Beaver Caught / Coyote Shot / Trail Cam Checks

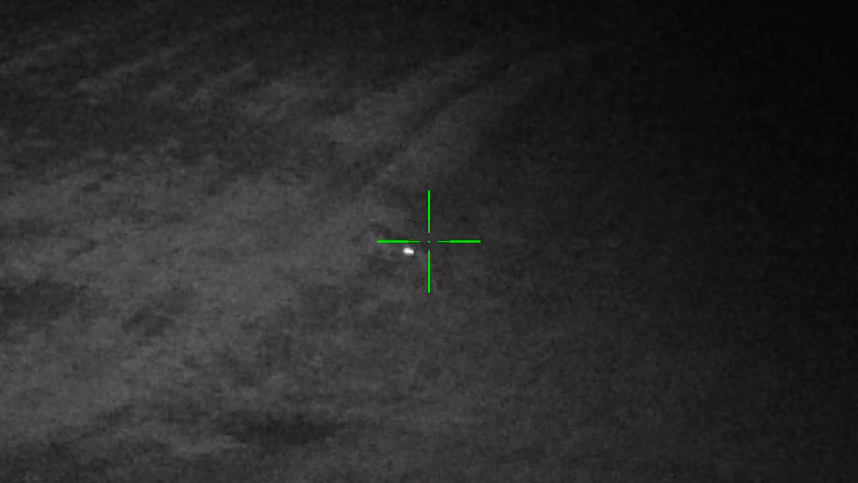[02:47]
The first shot, I can see how I missed. It looks like right when I pulled the trigger that the one coyote was ended up,
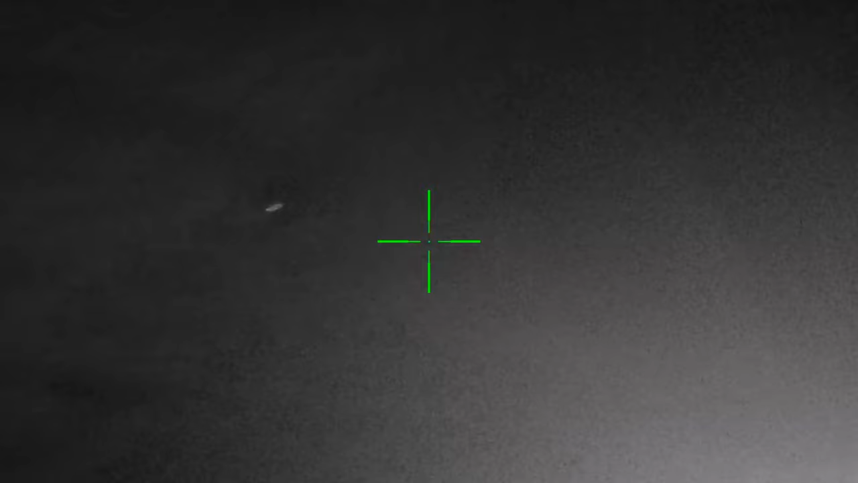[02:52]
instead of being perfectly broadside, turned a little bit, so it was actually facing straight away from me.
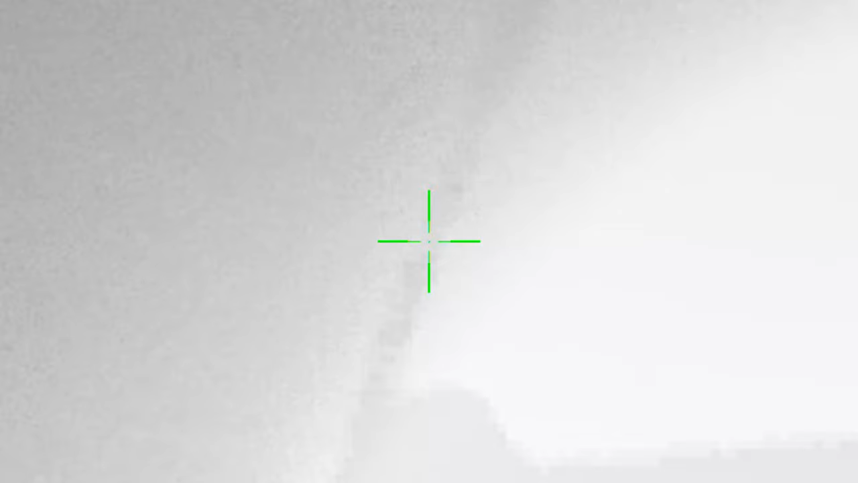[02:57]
And the one on the left actually turned a little bit to the left to look straight away from me.